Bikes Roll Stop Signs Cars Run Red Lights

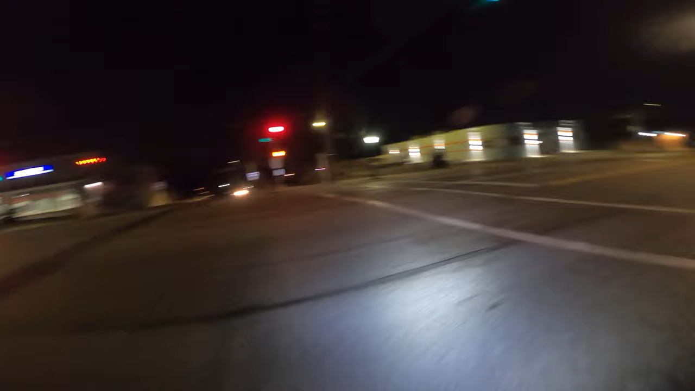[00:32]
So, anyway, there it is. Let's do this. Bikes roll stop signs. Cars run red lights. What's worse? What's worse, guys? What's worse? What is worse?
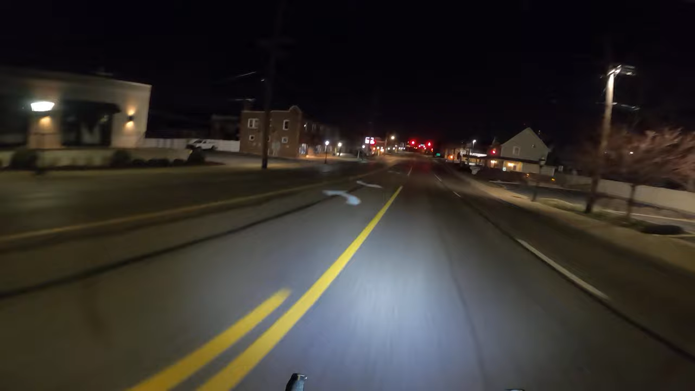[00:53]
Let's make a lift. Let's make a lift. Nobody around right now. I could run this red light. We're not going to do it, though. Try to set a good example for you guys. But did you know it's now legal to roll stop signs? Roll right through a stop sign on a bike in the United States for over 10% of the population. I don't know if you can see the map there.
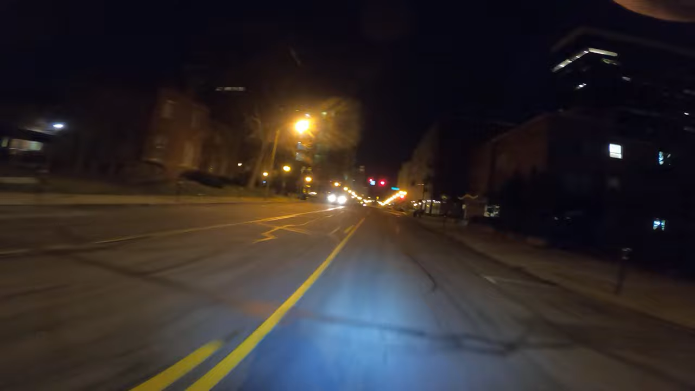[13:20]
See, it's so early in the morning. I think I left here. So early in the morning. The downtown area here. The, the, the, the stoplights are treated as stop signs anyway. That's what the flashing red means. Anyways, guys. And I stopped for it. I stopped for it. I stopped for it, guys. I'll see you next time, guys. I'll see you next time. Thanks for watching. I'm Black Vlogger. Like and subscribe. Like and subscribe.